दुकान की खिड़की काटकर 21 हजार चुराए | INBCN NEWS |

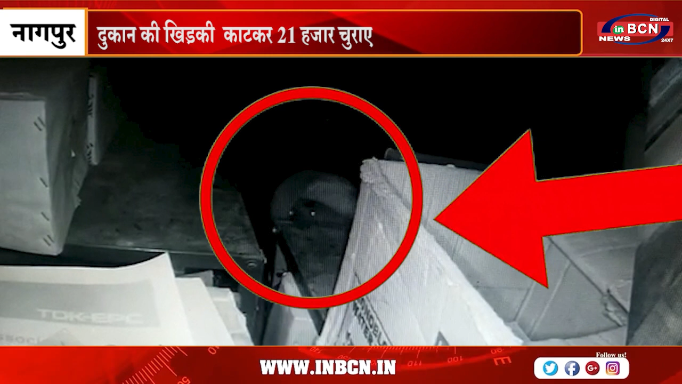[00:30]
घटना गनेश पिट थाने से कुछ दोरी पर हुई है इसके बारे में दुकानदार ने थाने से